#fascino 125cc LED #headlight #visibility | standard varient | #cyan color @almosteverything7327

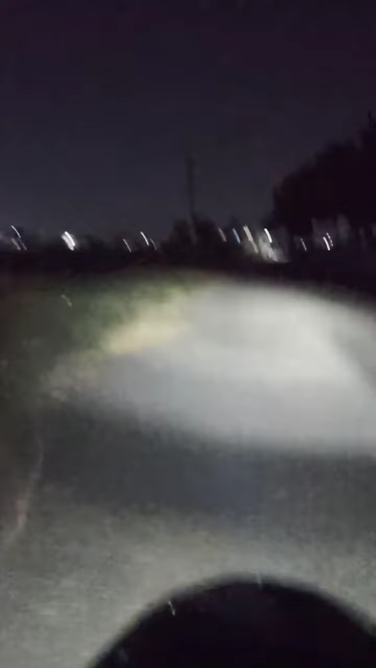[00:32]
This is a pitch dark road. So, you don't have to turn on the street lights. So, the next high beam pump is here. So, approximately 100 to 150 meters, we are going to turn on the light.
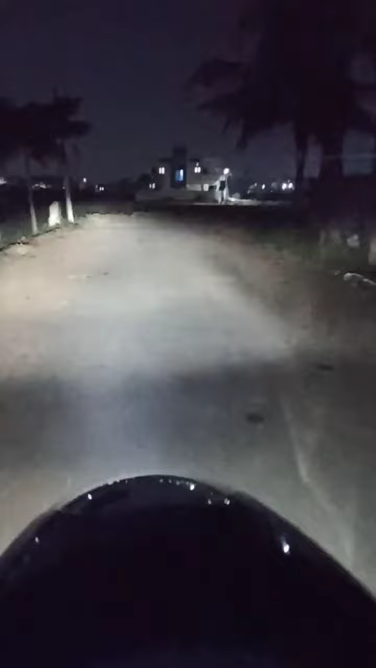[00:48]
This road is with street lights.
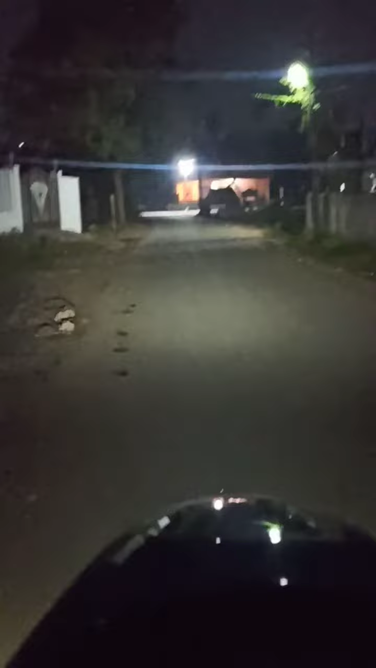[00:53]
So, we are going to turn on the low beam.
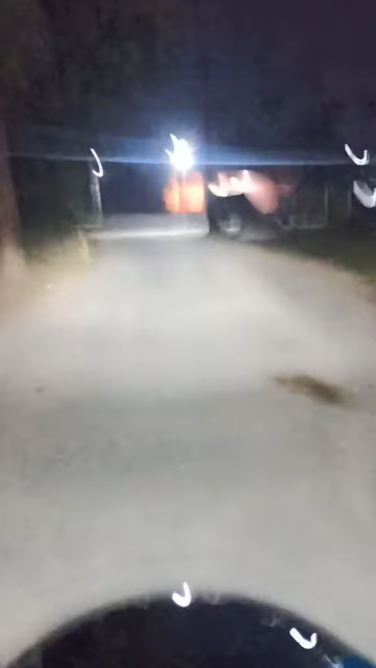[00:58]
So, the low beam is on the low beam. So, we are going to turn on the high beam. High beam is not powerful.
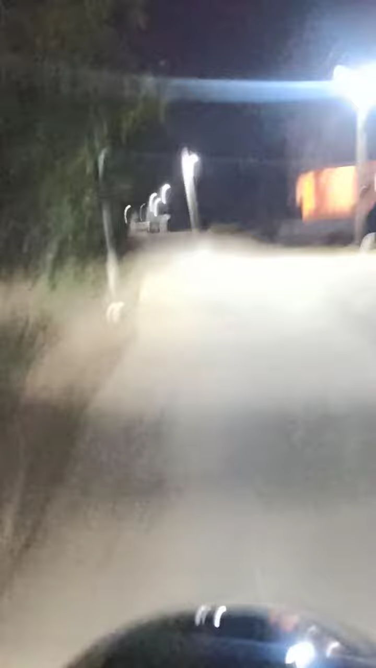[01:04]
It is not a street light. Now, we are going to turn on the two-way. So, we are going to turn on the opposite side.
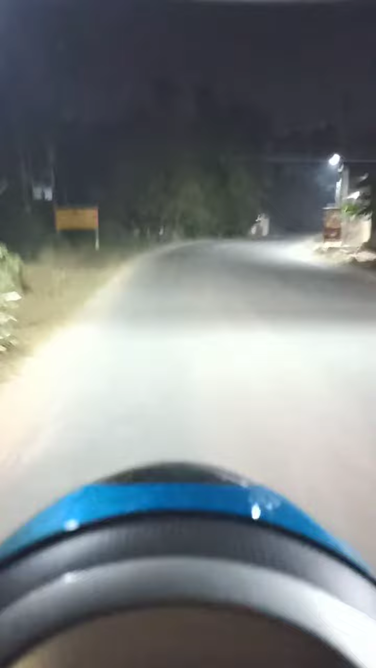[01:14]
So, we are going to turn on the headlamp. We are going to turn on the low beam.
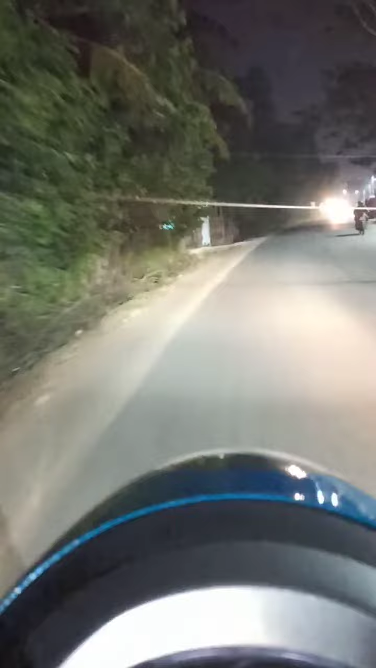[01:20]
So, we are going to turn on the low beam. So, we are going to turn on the low beam and turn on the high beam.
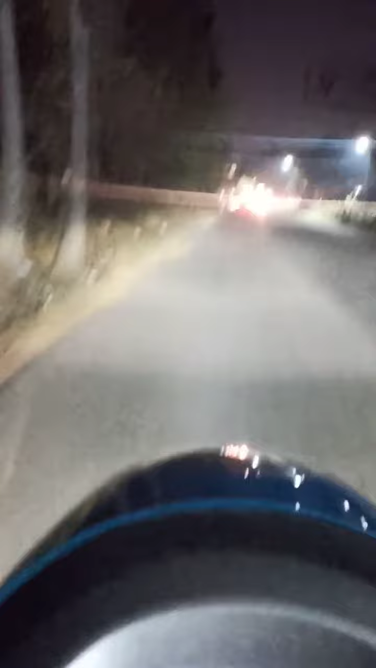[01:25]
I am using the high beam. The high beam is clear.